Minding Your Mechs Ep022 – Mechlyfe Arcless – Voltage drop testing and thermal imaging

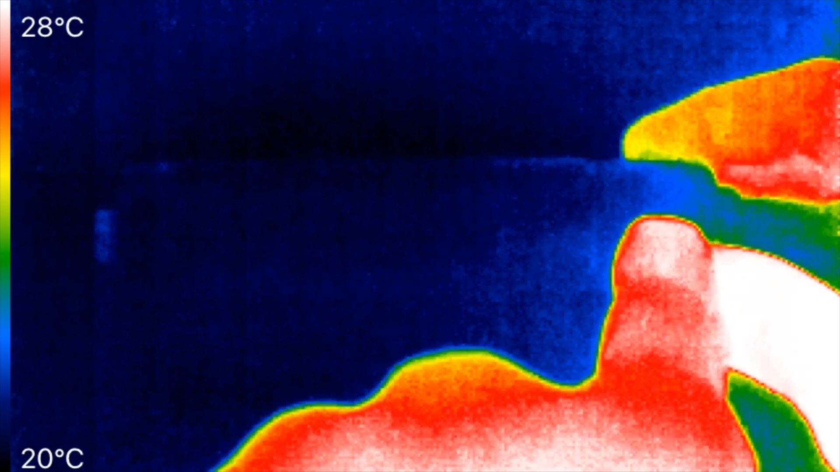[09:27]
On screen: scale top 28°C, scale bottom 20°C
atomizer up here here is the arcless mod at the end here i've got a small self-adhesive uh rubber bumper plastic bumper so my finger heats up that bumper and doesn't heat up the switch what we're going to see is not what temperature it actually reaches and you can see in the lower left hand corner the lowest temperature is 20 degrees celsius the hottest temperature the thermal camera seeing now is 28 celsius this isn't going to measure the temperature that you're going to see when vaping this
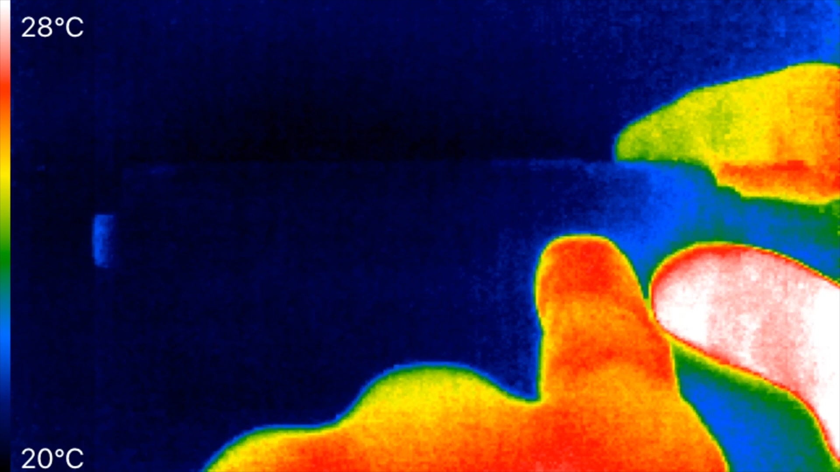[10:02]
On screen: scale top 28°C, scale bottom 20°C
is going to be 30 amps continuous we just want to see where it occurs does it happen up here inside in the 510 threads it happened down here where the threads are for the bottom cap the button or does it happen inside the button itself i don't expect any heating to be in the body of the mech itself and again this is a fixed 30 amps you can see i'm starting to heat up the atomizer with my fingers and i'm going to start current flow as soon as i turn on the load and start it now okay 30 amps is flowing and we'll start to see where any
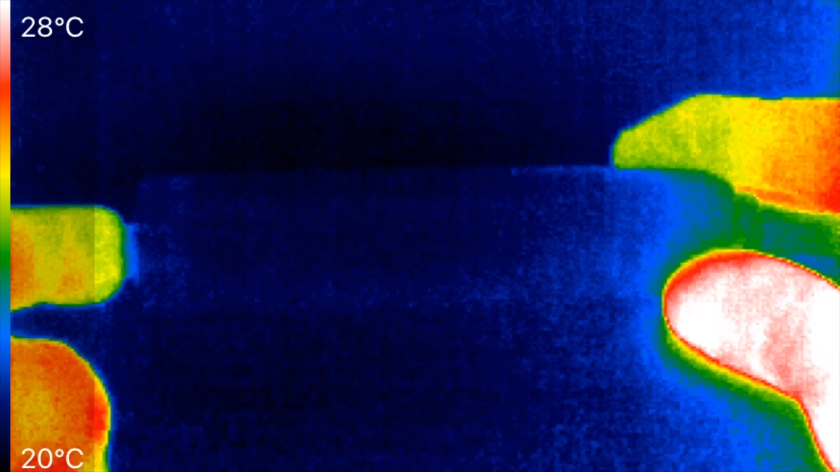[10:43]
On screen: scale top 28°C, scale bottom 20°C
heating might be it wasn't a big power loss in this so i don't expect any kind of big quick changes especially with all the metal that we have to heat up but we can start to see where it might be occurring okay we see the button is a little bit warmer maybe one degree
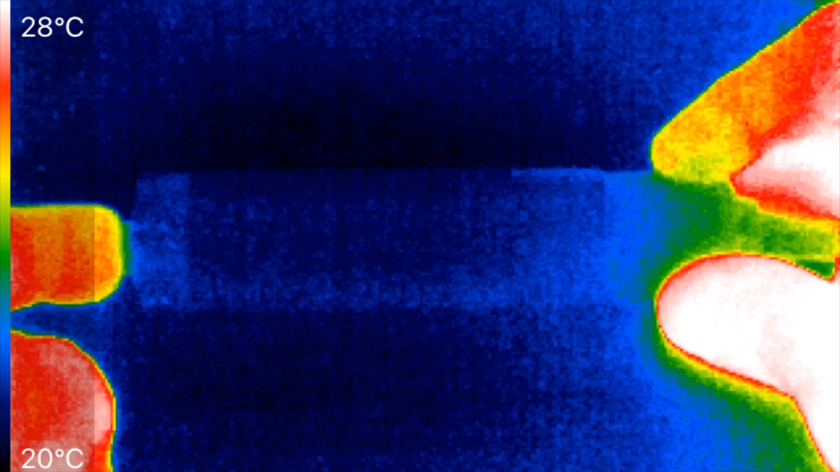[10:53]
On screen: scale top 28°C, scale bottom 20°C
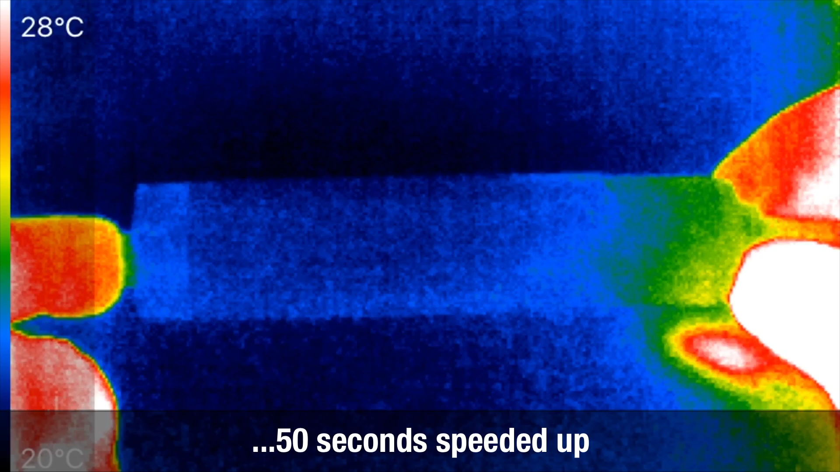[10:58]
On screen: scale top 28°C
rotating a little bit to look for hot spots let's see none there's only the tiniest bit of temperature increase over here in the left where the button is and now we're starting to get a little bit heating up here i've been heating up the atomizer i don't know if that's spreading into here and i'm talking just you know a degree or two warmer up here but it's probably the 510 threads and then some heat from the atomizer itself and then down here the button a degree or two so basically
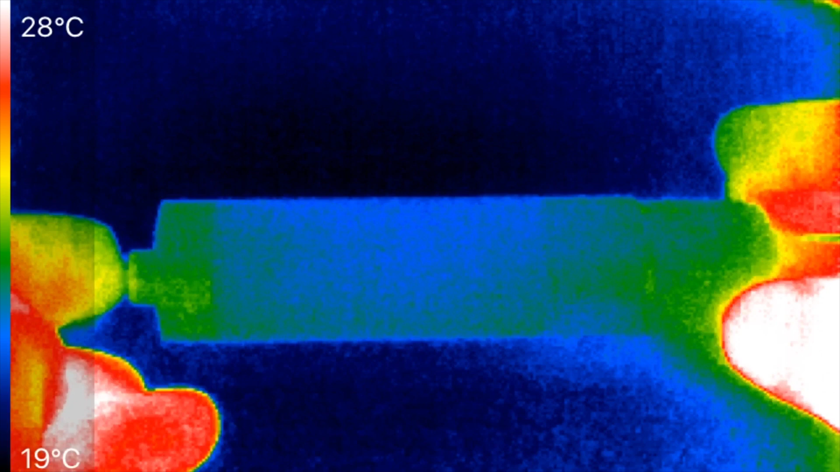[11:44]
On screen: scale top 28°C, scale bottom 19°C
at least in the from the outside there's just no heating which i would expect because this uh mod stopped the heat uh did about as well or a little bit better with a 0.09 0.089 volt drop did a little bit better than
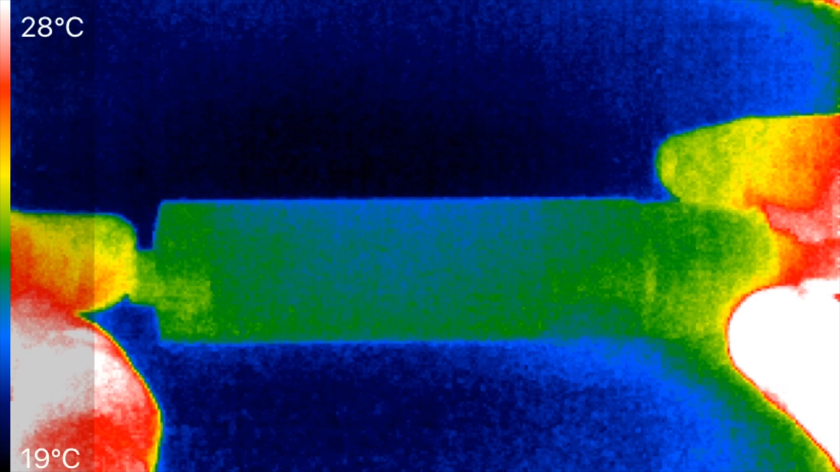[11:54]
On screen: scale top 28°C, scale bottom 19°C
the times vape dreamer in brass this is a brass mod and but didn't do as well it's about three times the voltage drop of things like the broadside
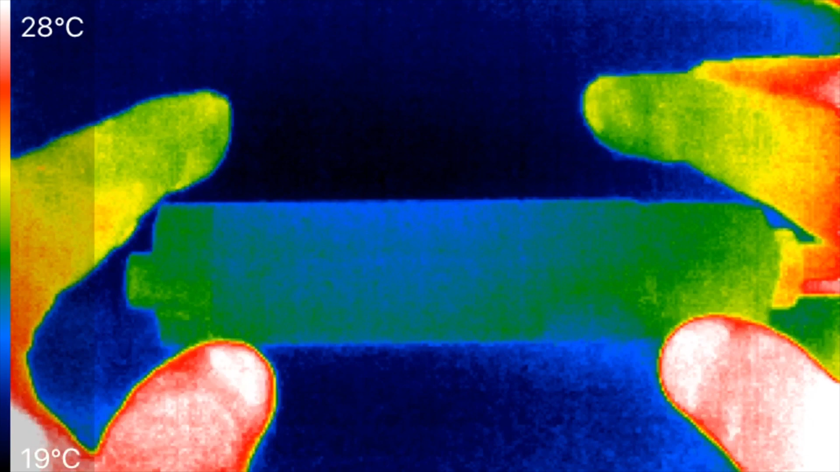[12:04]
On screen: scale top 28°C, scale bottom 19°C
uh broadside mod and the admiral now you can see some of the heat starting to just spread a little more evenly through it again it's very little
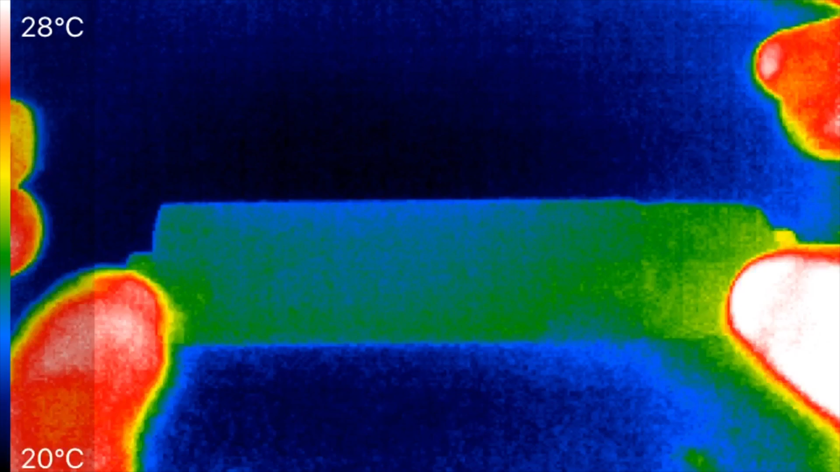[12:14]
On screen: scale top 28°C, scale bottom 20°C
if i take my hand out you know the hottest temperature
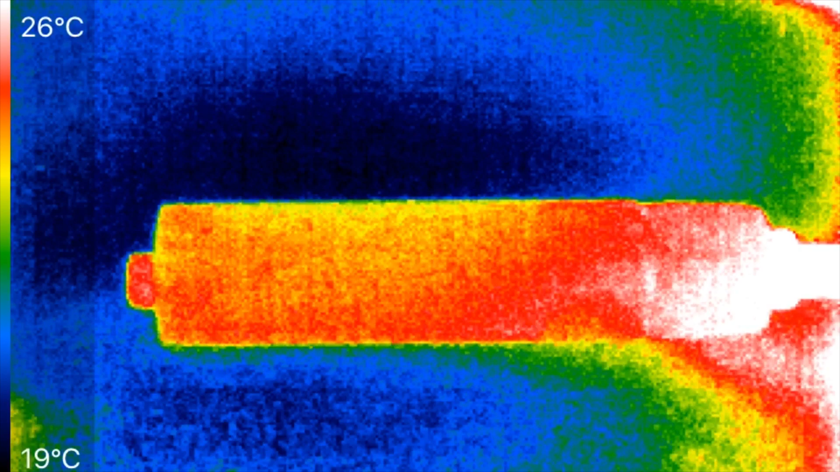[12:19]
On screen: scale top 26°C, scale bottom 19°C
it's it's what five six degrees celsius above the background heat so by no means does this become hot we're just trying again find where the sources are so if you tighten it very well but it is sensitive to tightening but when tightened down uh pretty darn tight it gives you performance on par with a pretty good mech
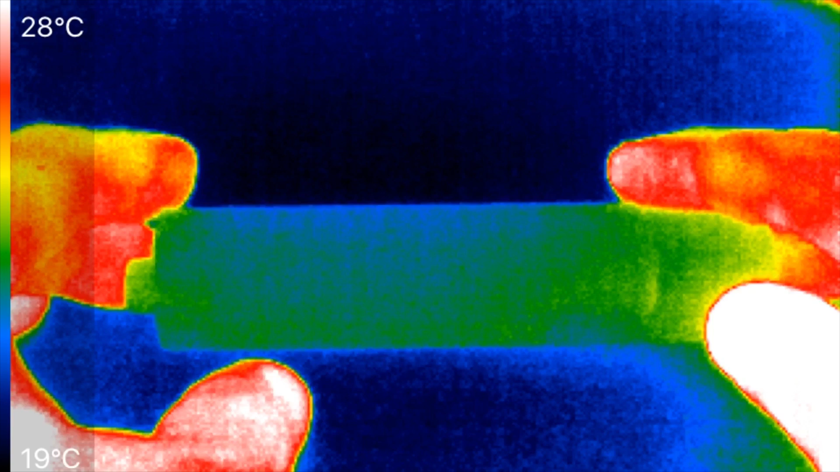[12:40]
On screen: scale top 28°C, scale bottom 19°C
like at times a dreamer again it's not going to equal the best mechs out there but it's still performed uh pretty well that's all for today thank you for watching